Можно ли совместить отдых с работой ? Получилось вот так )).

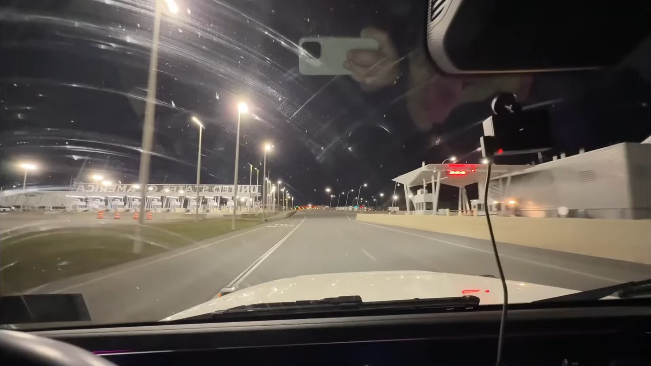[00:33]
Стоится очень быстро. До Монреале отсюда остается еще минут 40. Итого наш трип составить должен в районе 6 часов. Две машины на границе. Ну и у нас 12.19, да. Добро пожаловать в Монреаль.